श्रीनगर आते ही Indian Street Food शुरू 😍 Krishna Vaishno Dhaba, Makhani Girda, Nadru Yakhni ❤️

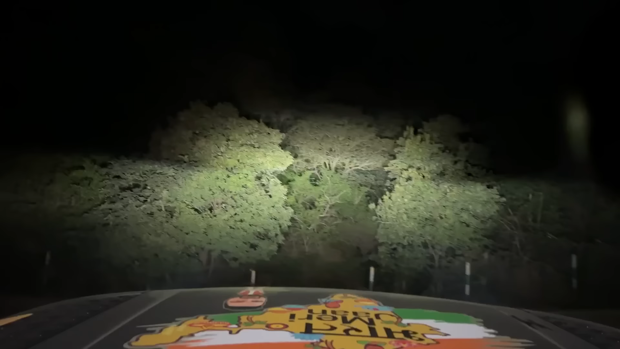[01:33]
भाई साहब क्या चढ़ाई है। ओ वाहेगुरु जी, चलो जी आ गए श्रीनगर।
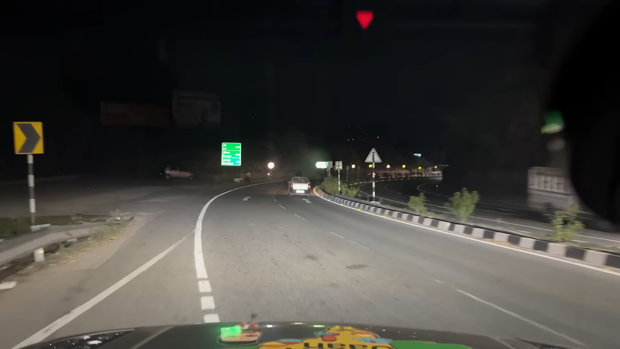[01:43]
यहाँ से है 220 किलोमीटर, उधमपुर है 38 किलोमीटर, और लेह है 677 किलोमीटर। और भाई आज बहुत सारी टनल्स और बहुत सारा बढ़िया बढ़िया रास्ता आने वाला है,
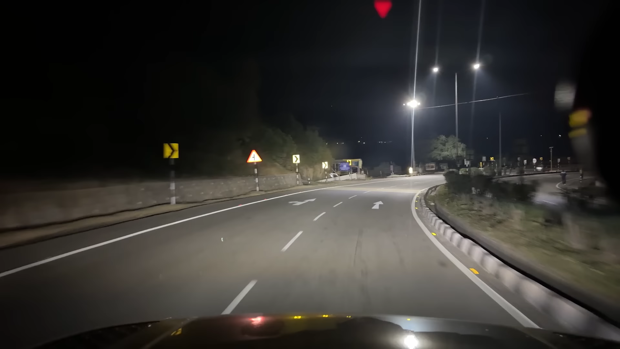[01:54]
तो अभी देखते जाओ, बहुत मजे आएंगे आज।